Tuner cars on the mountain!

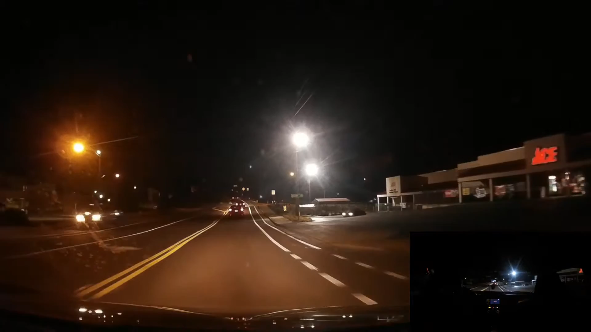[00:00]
Yep, we're good. So what is up, guys? It's your boy Shady Grant here. Hope you liked that last video. Put a lot into it. Right now I'm going up the mountain with Alex and his BRZ.
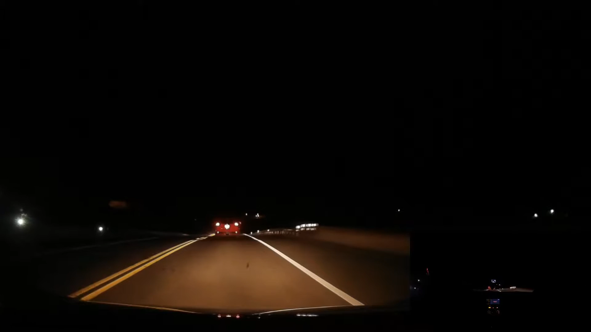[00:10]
I got my FRS. We got a Focus ST with us and a Mustang GT. So we'll see how all that pans out. A cop was going to follow us up the mountain, but he didn't, so we're all good.
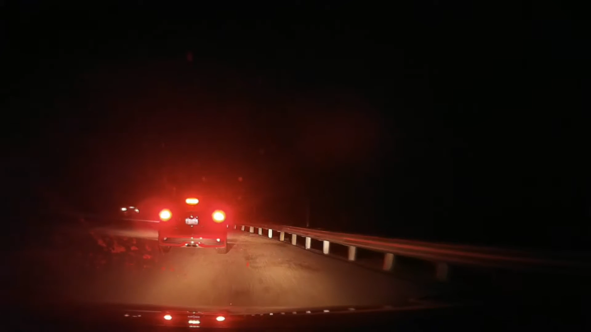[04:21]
right in front of that car. It didn't turn out good. I just slid a little bit though. Luckily I had traction control on, or I would have probably lost it and wrecked. So thank God for traction control.